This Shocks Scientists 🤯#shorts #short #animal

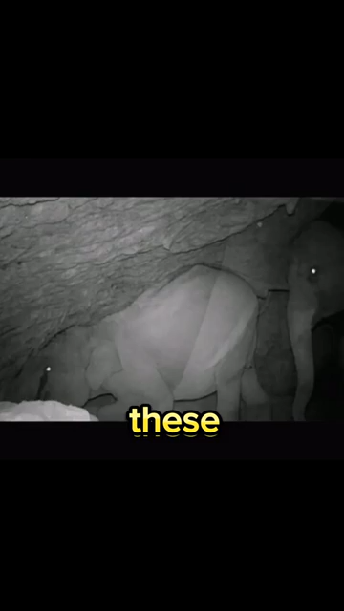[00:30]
Looks like these elephants aren't just digging for survival, they're developing prime real estate for Elephant B&B.